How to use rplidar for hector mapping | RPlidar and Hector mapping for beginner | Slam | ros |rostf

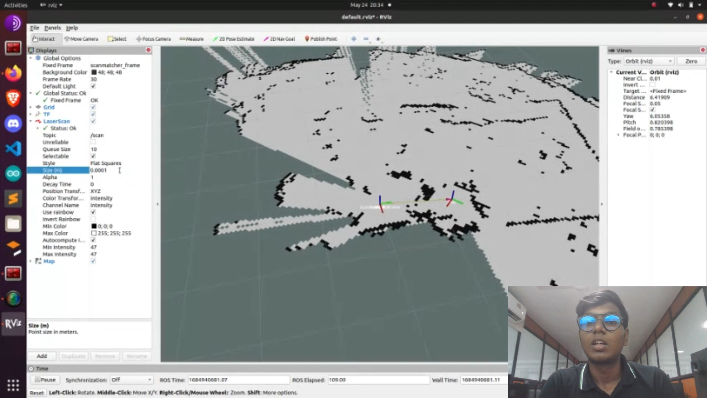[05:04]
using that uh we can visualize the static obstacles and we see that static obstacles are working between the red
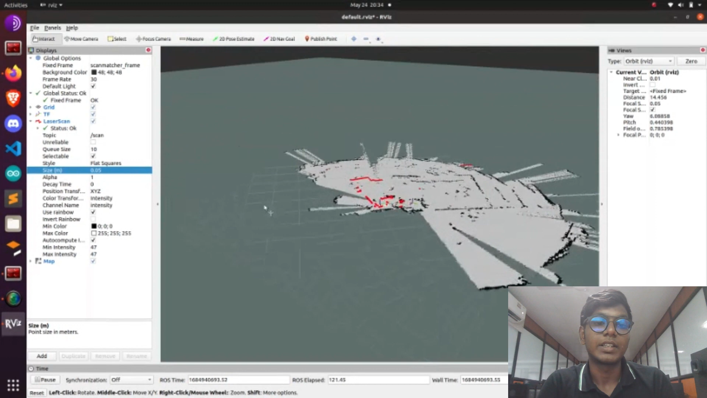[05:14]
color that scan information is known as a statical uh obstacles and
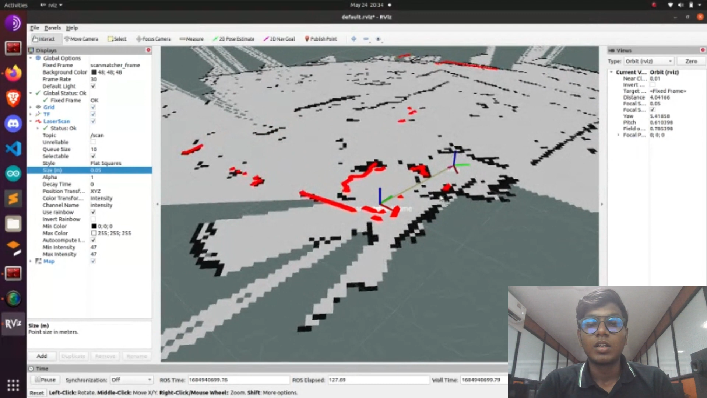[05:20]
and using this mapping process only we need to go into an autonomous navigation stack and open another terminal and run a rostopic